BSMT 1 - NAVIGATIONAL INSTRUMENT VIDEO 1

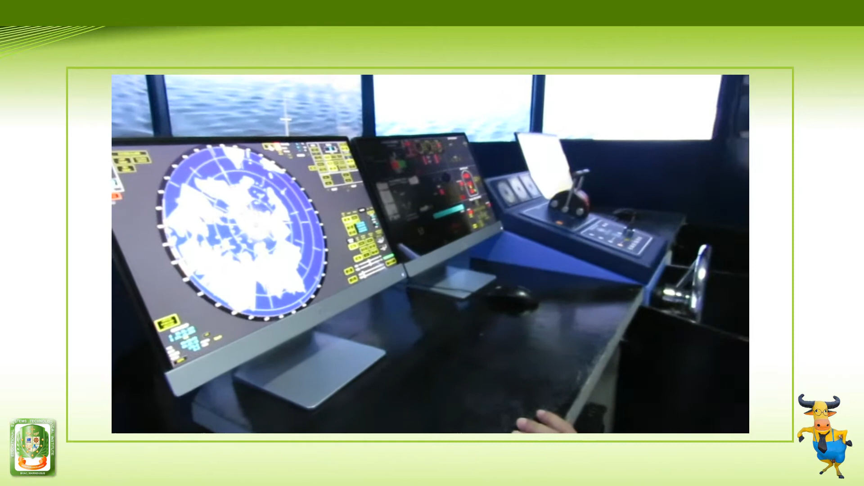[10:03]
So para natin matanggal yun, so nakaano na siya, no? At least yung meron siyang gain na 50%, ibalik muna natin pagka 0. Okay. So, anong nakikita nyo ngayon pagka naka-zero siya? So, wala siyang pick-up. So, and then, so, paano magkaroon siya ng pick-up is yung gain
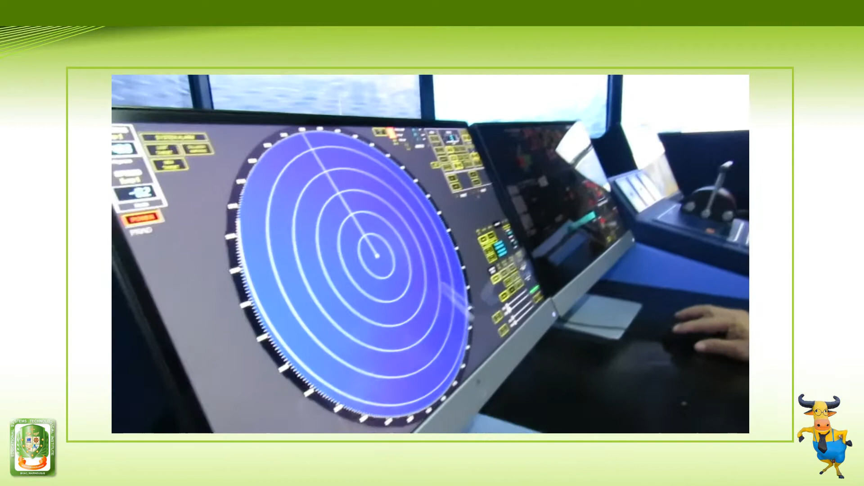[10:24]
50% depende sa weather, no?
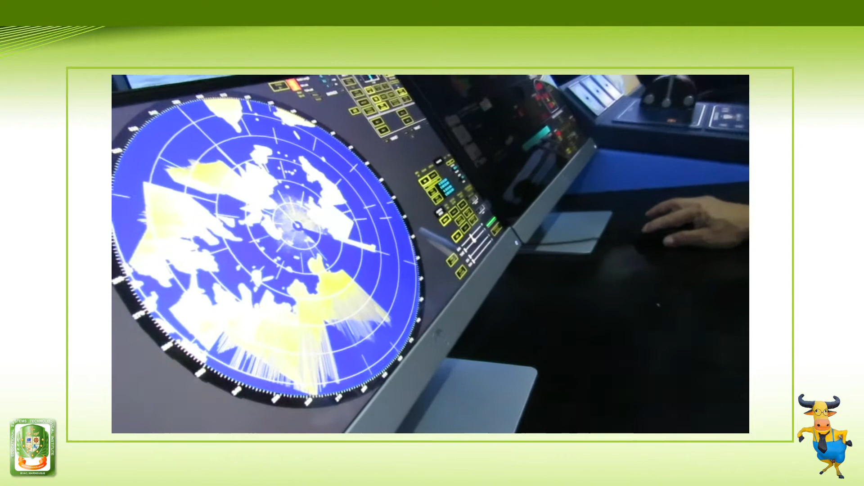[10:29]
Okay, 50% and then yung tune. Kailangan na yung nakatune din siya ng at least more or less 50%.
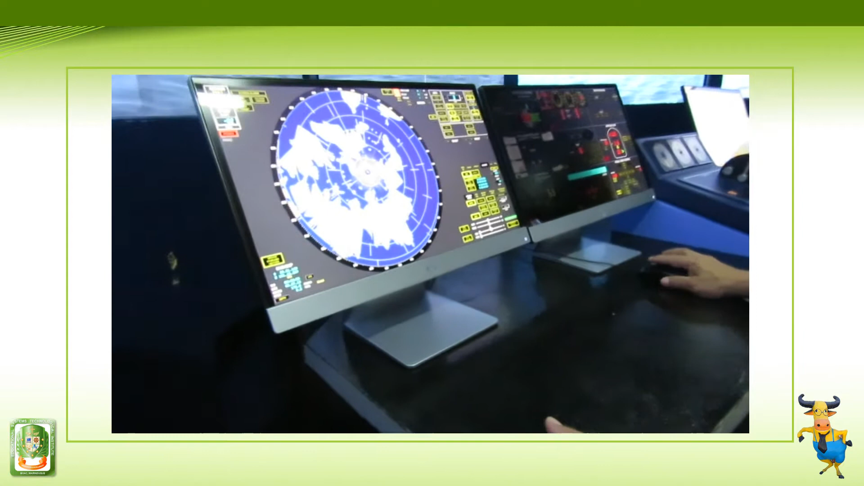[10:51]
Meron tayong sea clutter. Titingnan nyo lang kung ano yung magiging ano nila. Medyo dagdagan natin, ano?
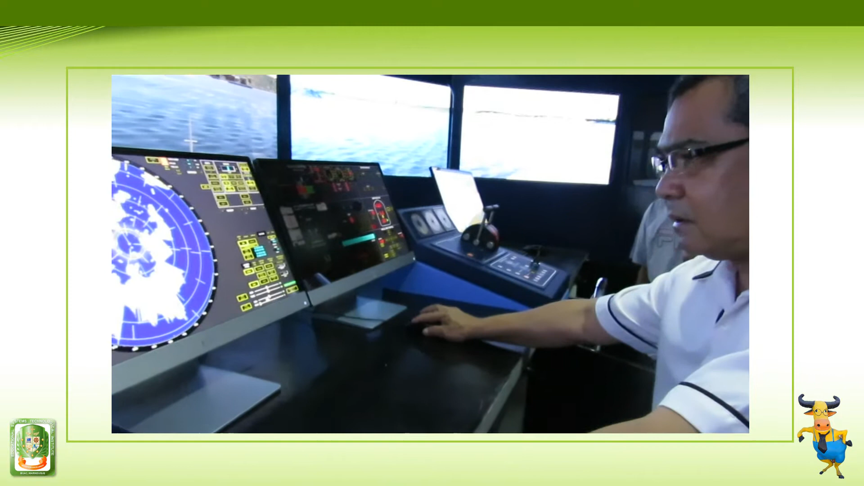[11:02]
Okay, yung sa gitna, medyo nawala na. Okay. And then, kung merong rain, wala namang rain, ano, sir, mamaya. Okay.
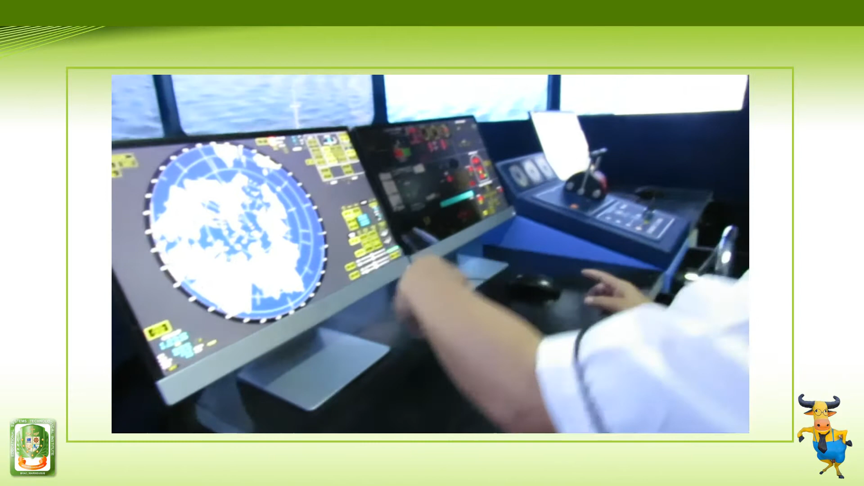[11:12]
So, hindi pa rin maganda yung kanyang, antang ito, yung kanyang pick-up na sa ating radar. So, yung interference reduction. Ito yung, yun natin yung interference reduction.
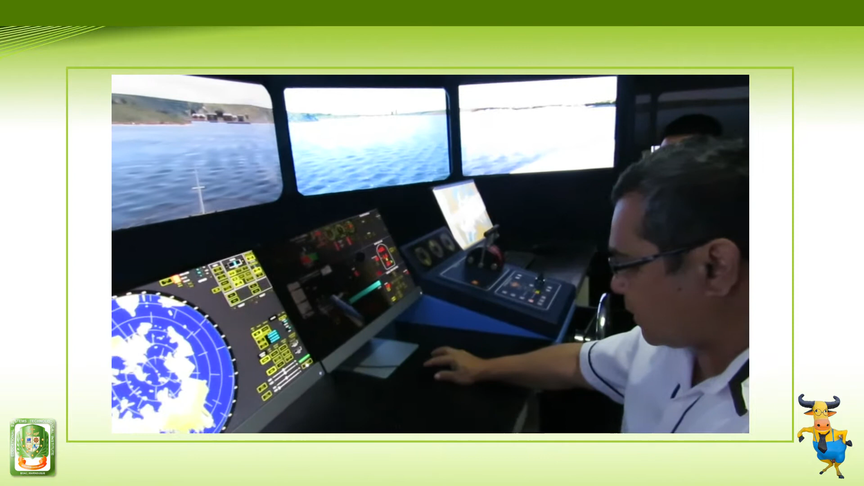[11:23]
Para makita natin yung fine yung kanya sweep ng ating scanner. Okay, ayos na, no? And then, meron tayong range.
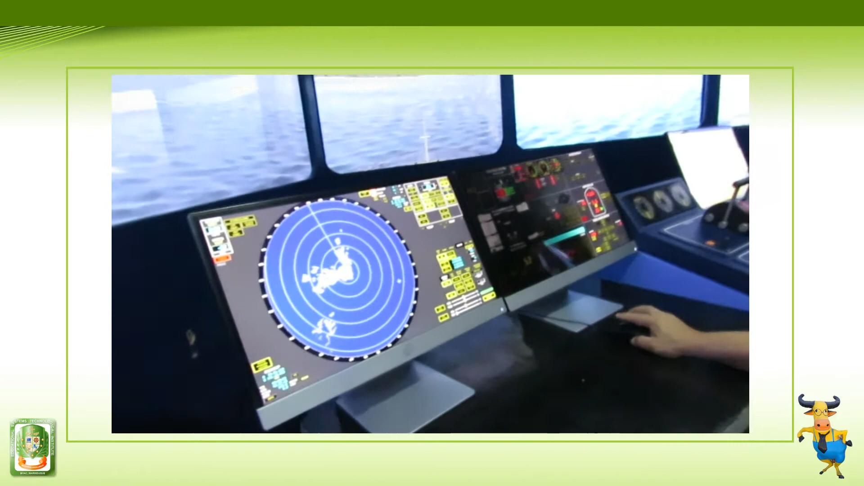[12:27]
So, normal, para maging maayos yung ating pagkuha ng ano, lalo dito sa coastal navigation, hindi na natin makakakuha na, ano, position. Okay. So, dapat ay naka 12 or 6. Yan. Pwede natin gawin 6. Okay, yan. 6, no?
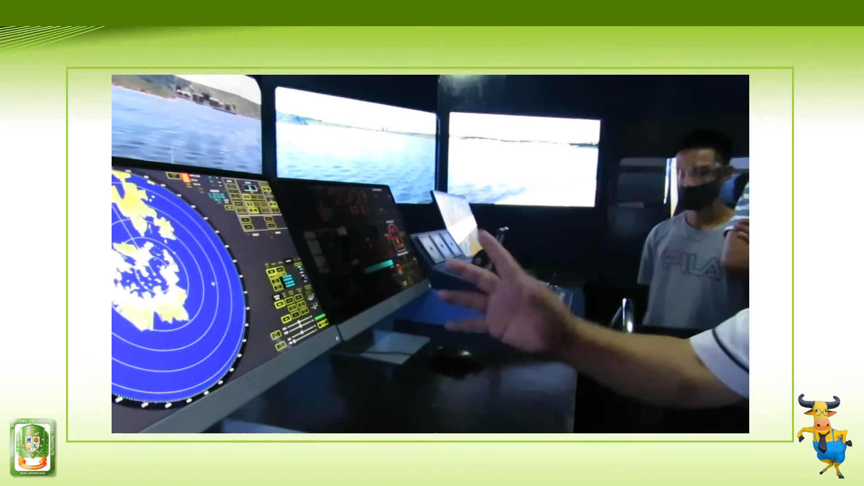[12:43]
Ayos yan. So, paano tayo makakakuha ng position? Wala tayong, ano, anong tawag natin ito sa EVL? Ano yung EVL?
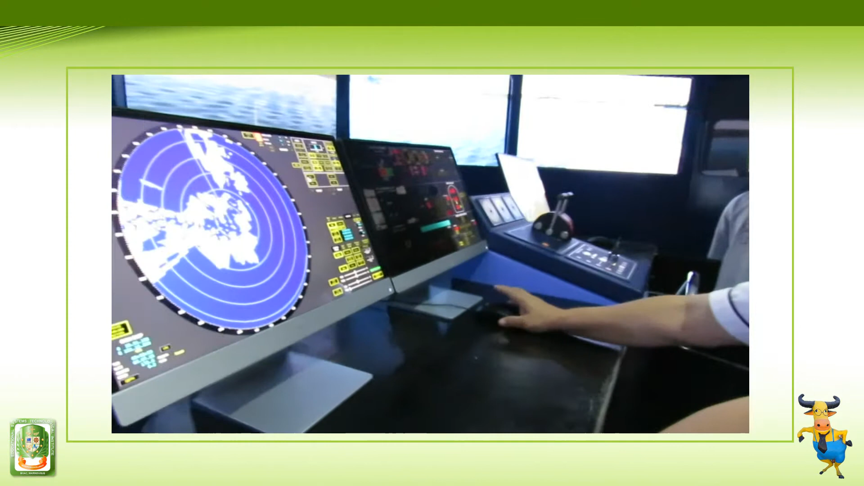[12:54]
Okay, very good. Electronic bearing light. So, i-click lang natin yan. Okay, ayan na. Yung ating EVL.
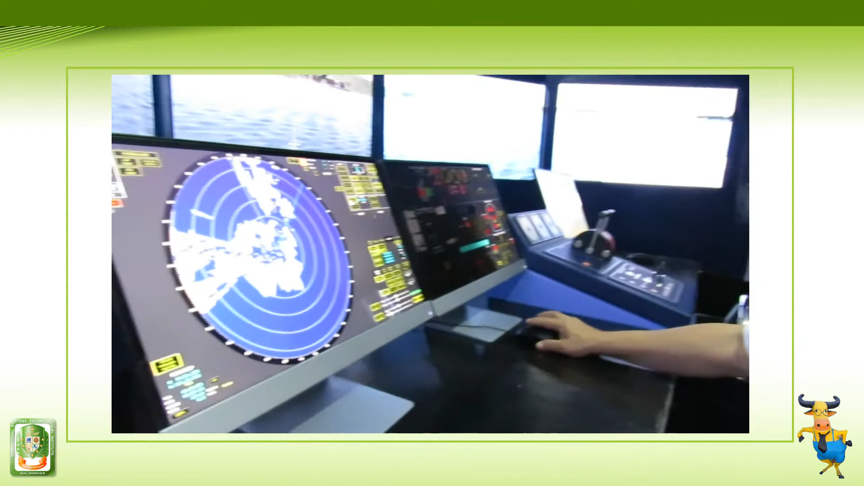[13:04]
So, pwede natin siyang control.
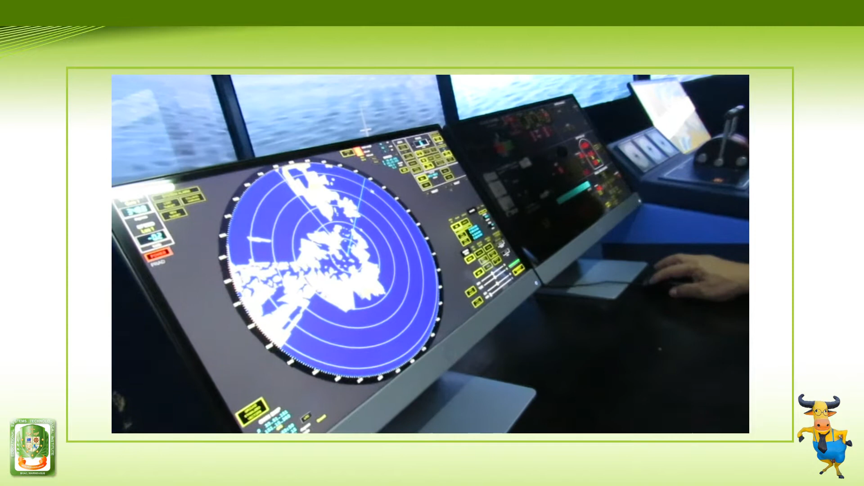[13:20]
Okay. Meron pa siyang ano tawag ito? Ano ba yung VRM?